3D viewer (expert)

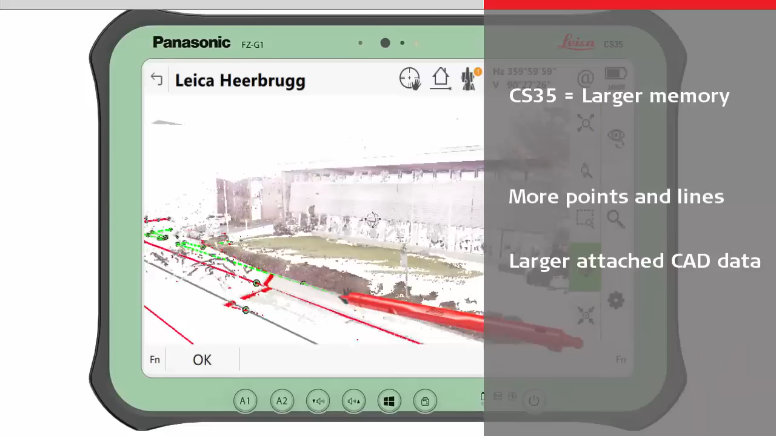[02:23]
On the CS35, all scanned points are loaded,
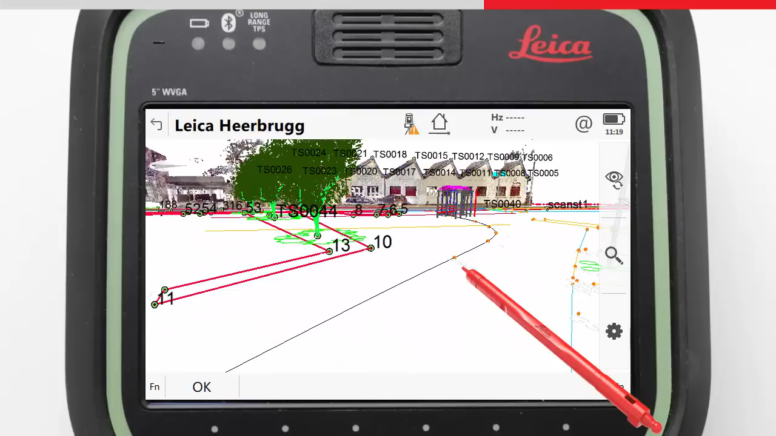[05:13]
When there is no data, a 3D viewer applies an estimated movement. So the trick to successful panning, is using the data that you see, to navigate in the most comfortable way. Now let's look at zooming, using the zoom real-time tool. In 2D mode, this tool always zooms to the centre of the view.
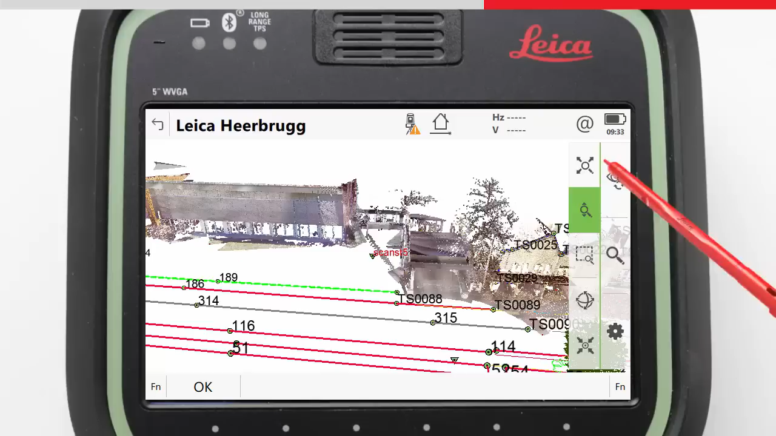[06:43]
Next we will look at the rotate tool.
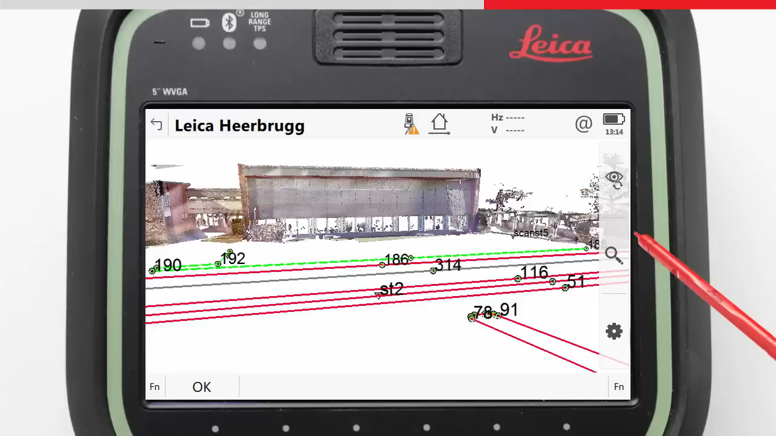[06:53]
This is only available in a 3D view, and shares some features with the zoom real-time tool. The rotation applied is around the centre of the view,
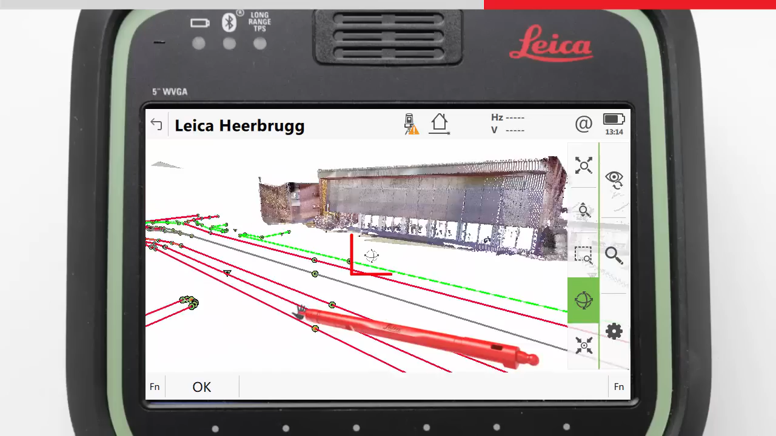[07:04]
and a rotation focus point is calculated based on the data at the centre of the view. This helps keep control of the rotation, as you will always see the effects that using the tool has.
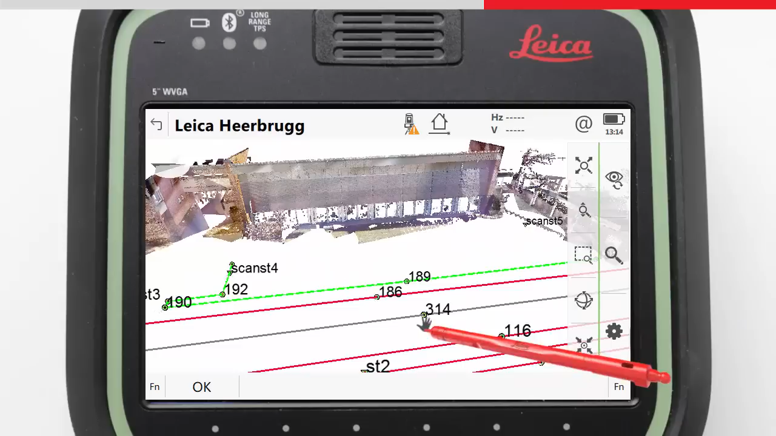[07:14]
If there is no data near the centre of the view,
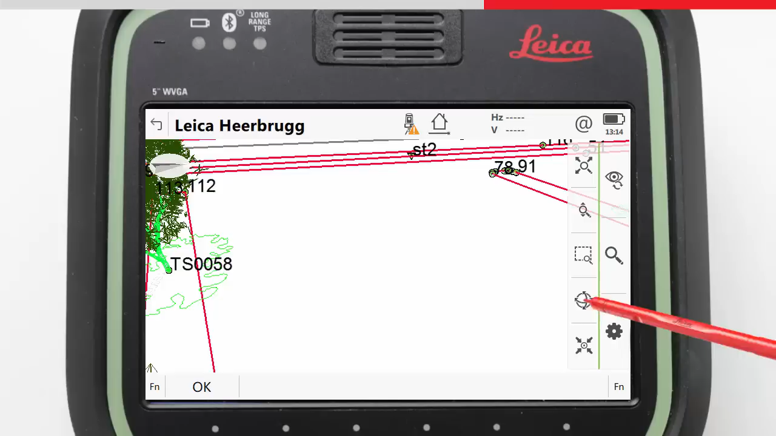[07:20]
for a focus point to be created, then the rotation point will temporarily become the theoretical camera position, until a new rotation point is found.
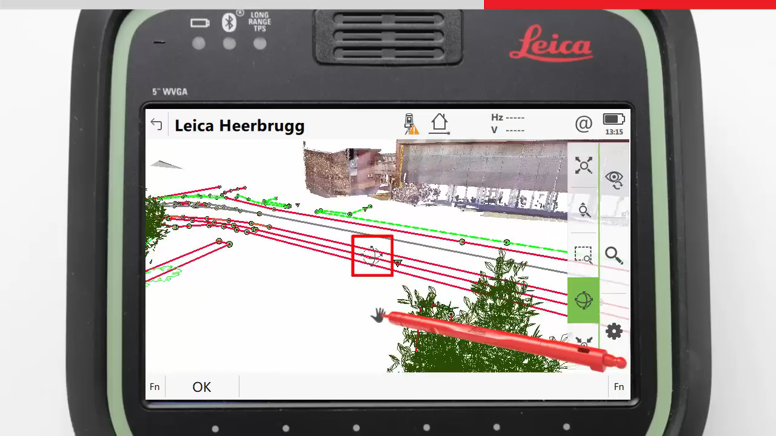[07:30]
The rotation focus point is seen as a helper symbol. If you want to rotate around a specific point, simply select it,
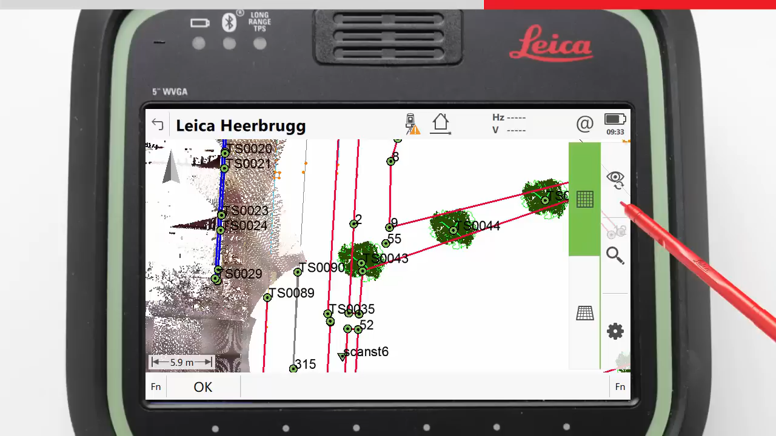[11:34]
When switching from a 2D to a 3D view, the view is transformed based on what's visible within the view,
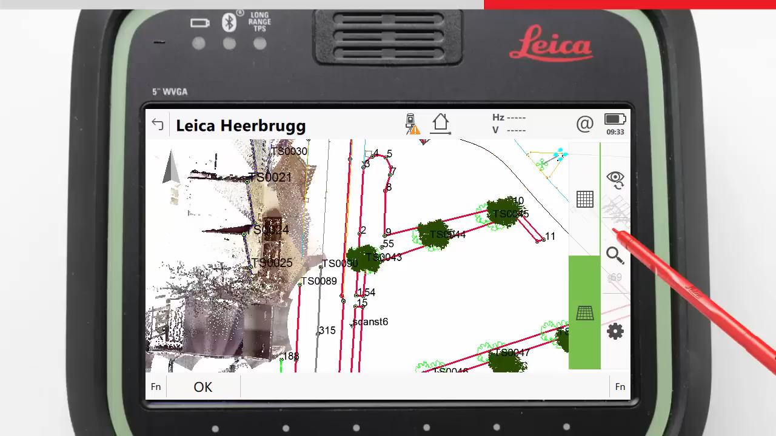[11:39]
and initially should look like it is more or less in the same position. If the view is not switching as expected, there may be an outlying point as previously explained.
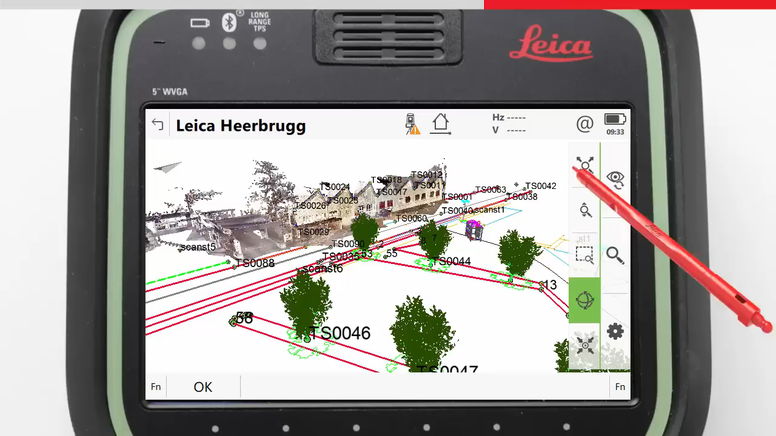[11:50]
When switching from a 3D view back to a 2D view, the last 2D view is always restored.
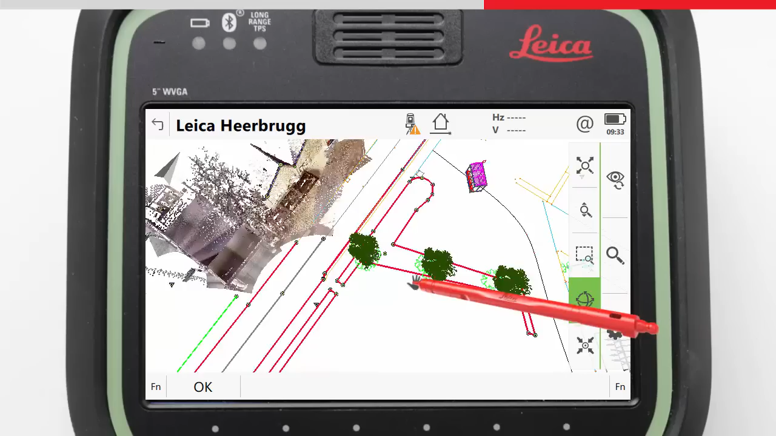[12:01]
This is a useful feature if you become disorientated in the 3D mode, and perhaps cannot find your data anymore.
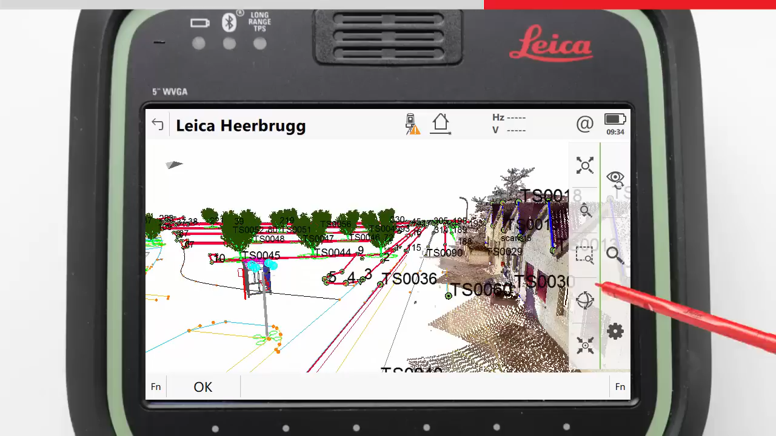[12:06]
Simply switch back to a 2D mode,